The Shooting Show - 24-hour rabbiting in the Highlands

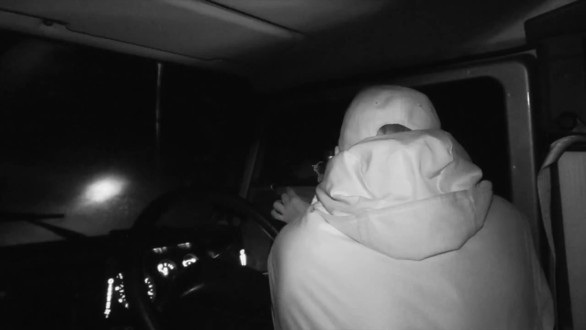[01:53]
I can't actually see, so I'm going to have a look through the infrared. These are my last group of shots here.
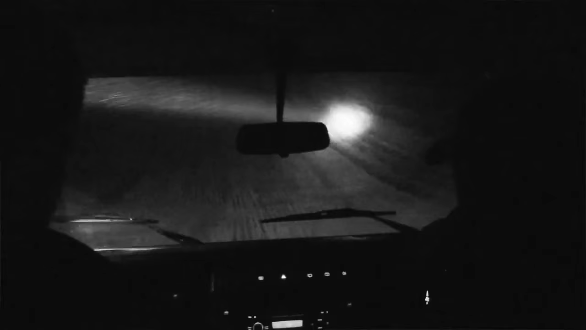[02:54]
Final port of call. See if we can salvage the night. We should see something up here, but the mist might be bad when we get up on the top of the hill.
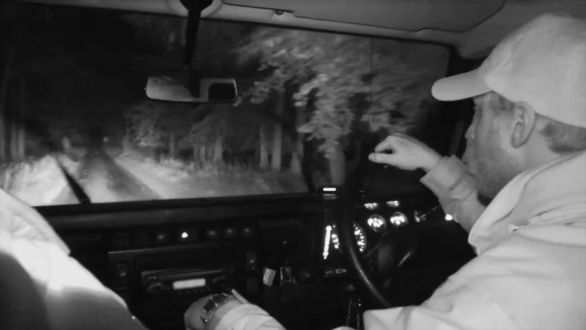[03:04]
Do you want to give a wee shine in here? Only in the last stop of the night do we salvage some pride.